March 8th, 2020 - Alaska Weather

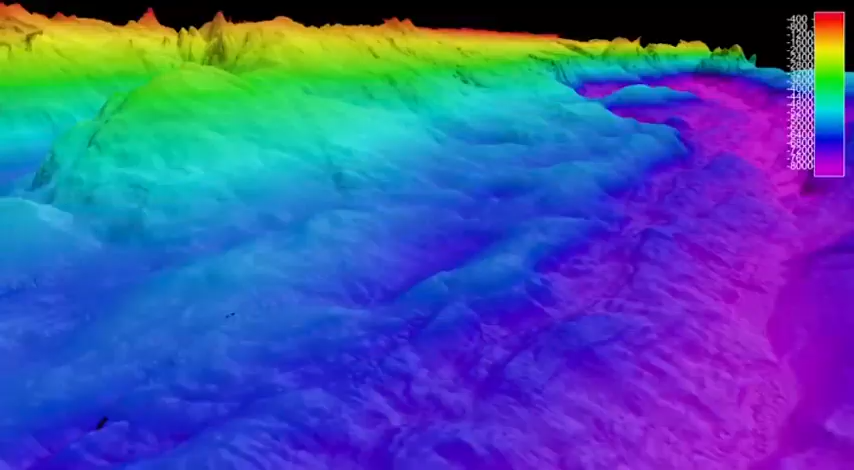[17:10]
And then from that, we can make maps like this. So this is what it would look like if you were able to drain the
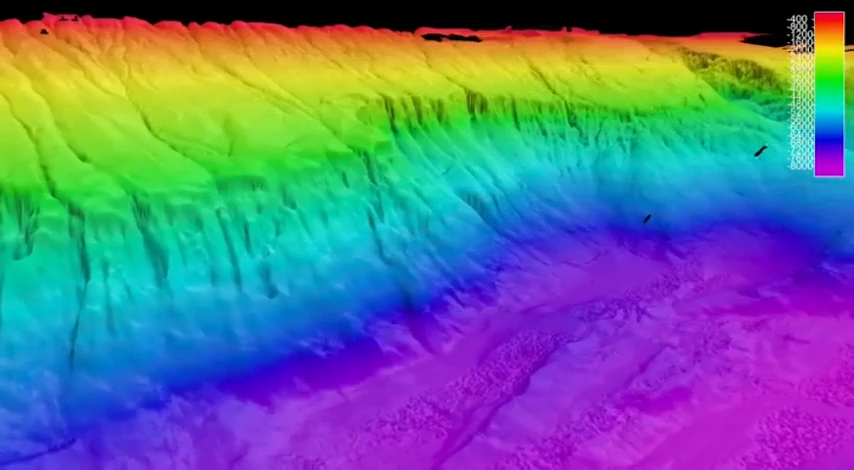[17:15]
water out of the ocean and actually see what the landscape looked like down there.
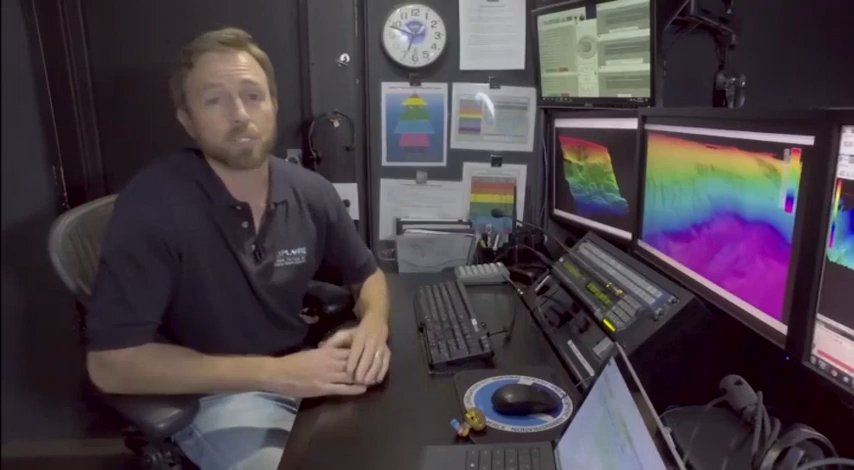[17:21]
We use these maps to give the vehicles a place to dive, and they explore further, just like octonauts do.